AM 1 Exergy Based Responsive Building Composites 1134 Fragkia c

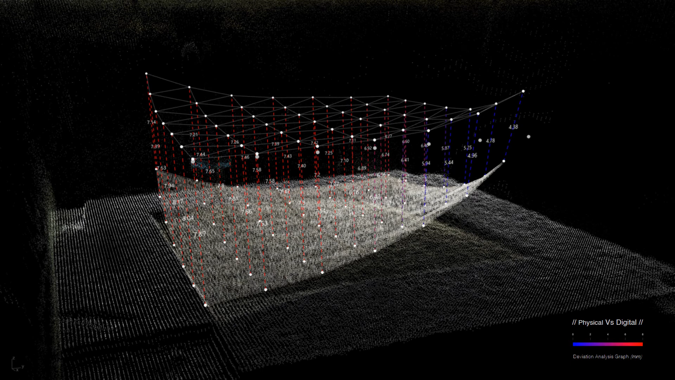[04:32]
The simulation is then recalibrated based on measurements from the physical experiments, with the use of infrared camera for real-time object tracking and point cloud experts. The accuracy of the simulation at this level can be up or down sampled by changing the resolution of the mesh topology,
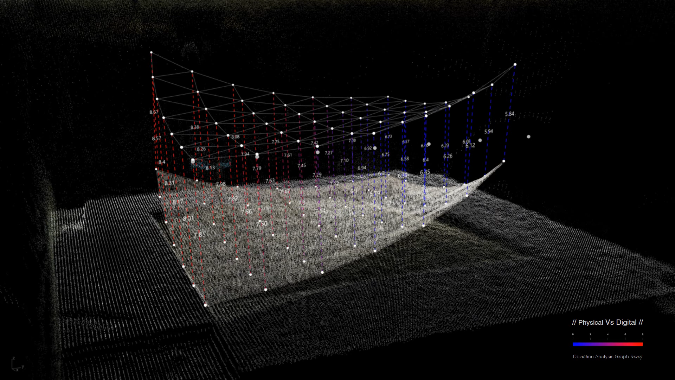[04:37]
eliminating the deviation between physical and digital tests.